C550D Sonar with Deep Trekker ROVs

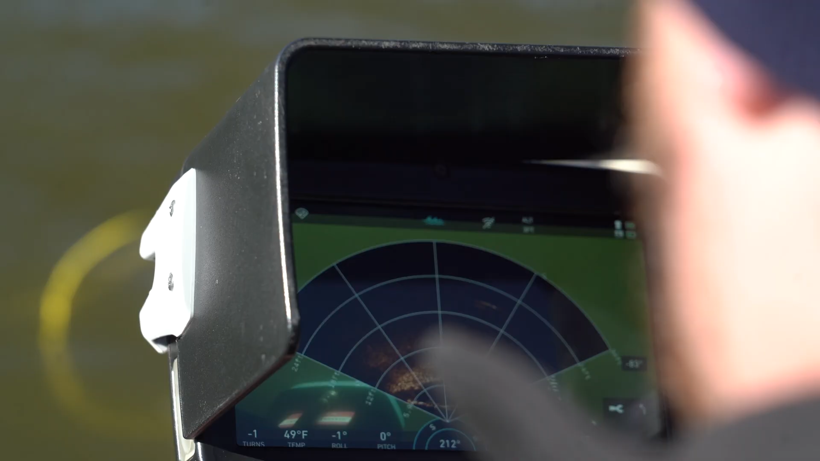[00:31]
cost-effective multi-beam sonar that empowers your ROV like never before.
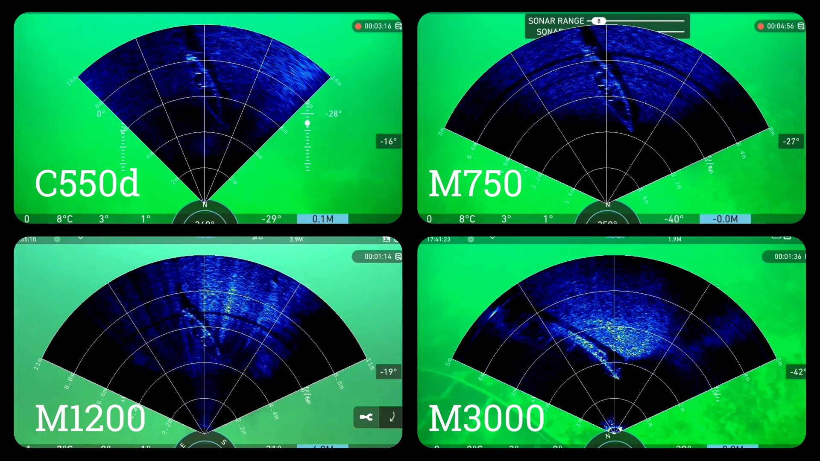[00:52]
While the C550DE operates at a lower frequency and doesn't produce as high resolution of picture, it doesn't compromise on functionality.